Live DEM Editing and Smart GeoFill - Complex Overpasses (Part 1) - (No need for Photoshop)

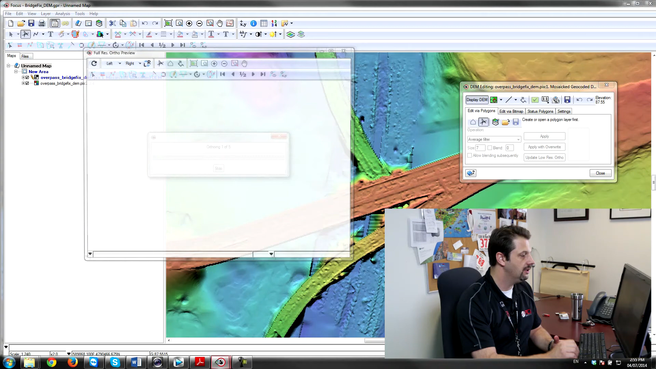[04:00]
we have some issues. I'll pull up the one-to-one preview of what our ortho is going to look like if we generate it using the DSM as it is now or the digital elevation model as it is currently and you can see that we have some distortions. It looks like we have some pretty major distortions here where the elevation changes quite a bit and we also have some some distortions. See if I turn on the flicker tool you can see some of these a little bit more clearly which is a great way to do QA.
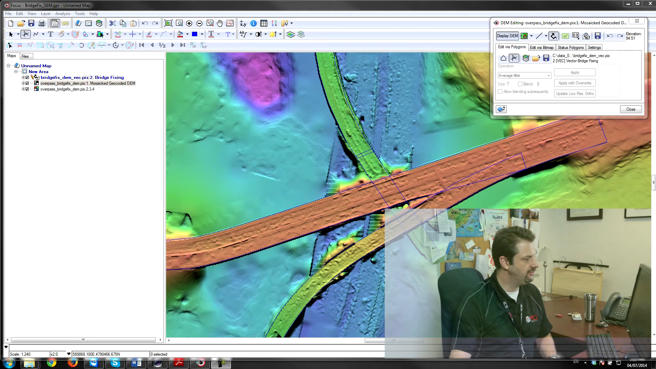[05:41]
So I've loaded up the vectors which have been pre-drawn over this complex overpass and as you can see the live DM editor includes a number of different operations that are specifically designed for repairing editing and smoothing roads ramps and bridges as well as cleaning up the surrounding areas.
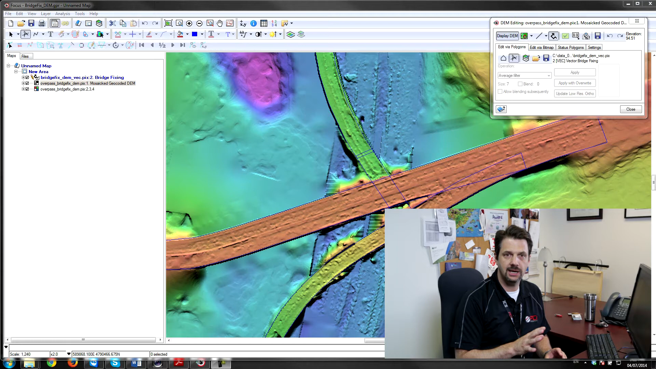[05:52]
These tools are essentially a road median filter and road average filter. We have an opposite ends fill tool and also fill from vertices.
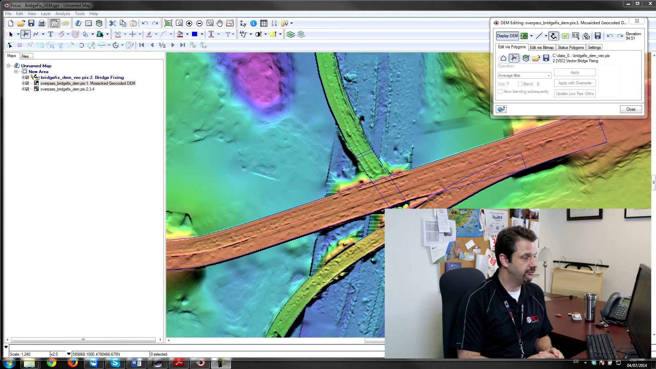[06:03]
These are available here in the pull down menu and I'm going to start to select each polygon and go ahead and start applying the edits to the elevation.
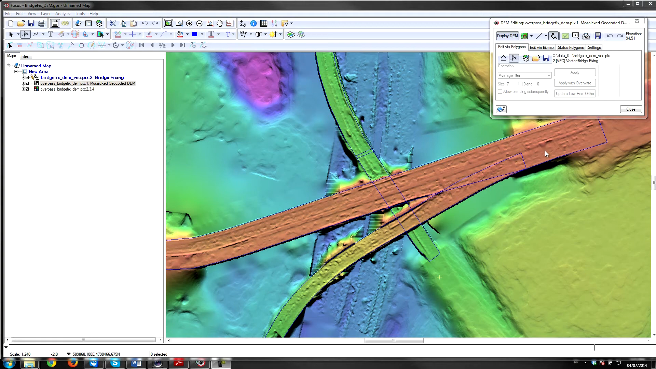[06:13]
So we're going to logically work our way from the top to the bottom and fix the elevation.
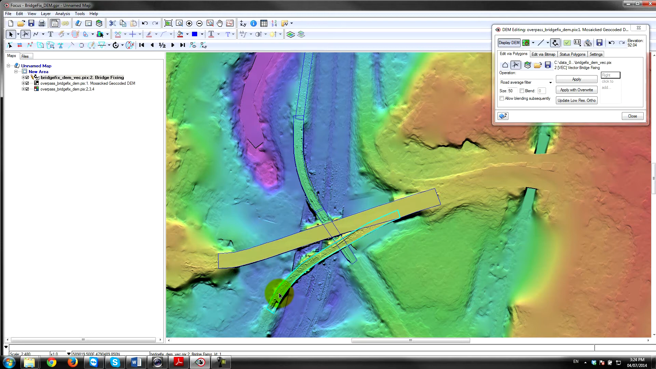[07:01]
So here you'll see that it crosses a couple of different polygons and it's just going to apply that. The next lowest level below that is this on-ramp here and you can see that we need to connect it from from from this spot here and connect it up to the topmost overpass. So once again we'll apply with overwrite and we'll just keep working our way logically. So the next section we'll apply the same filter to is this part of the other ramp which comes up off the the west side of the highway here. So we'll apply that then we'll work our way across we'll apply this one and the last one is a little bit different.
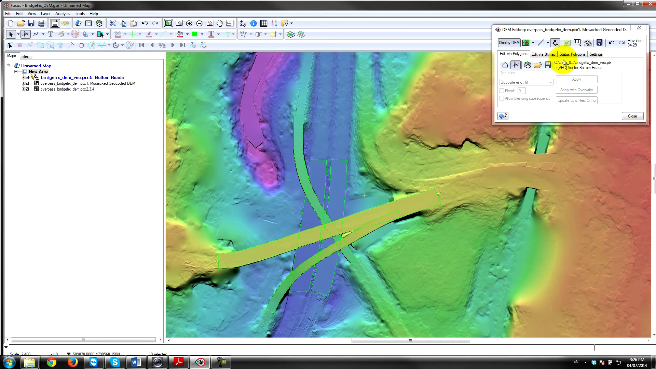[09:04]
and we can use our one-to-one ortho preview to see what that's going to look like see if that's getting rid of some of the